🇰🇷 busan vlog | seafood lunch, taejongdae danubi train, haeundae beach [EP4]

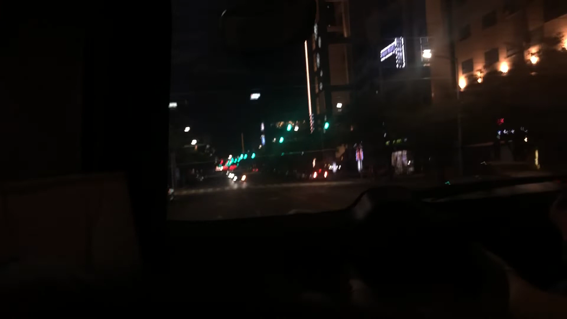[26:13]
It was a lot smoother just now. This is a main road though, it's like a huge main road, yeah. Oh yeah.